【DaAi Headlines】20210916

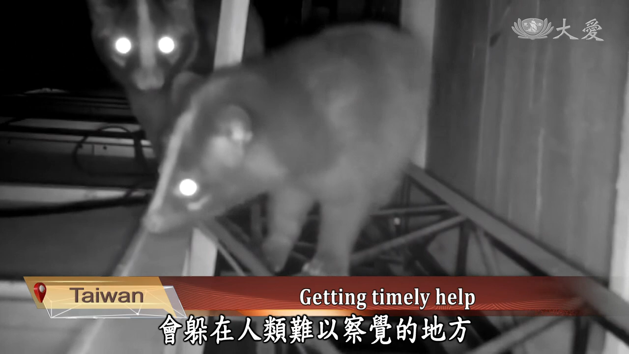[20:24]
Hiding in places hard to detect by humans, such as the ceiling.
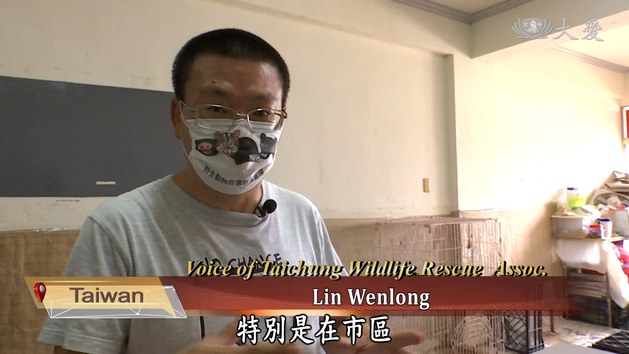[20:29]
Factories at the border of the urban and rural areas have a high proportion of people reporting their breeding activities.
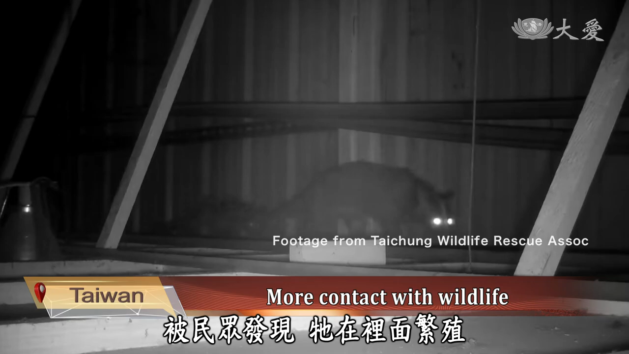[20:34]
The masked palm civet looks like the ferret badger.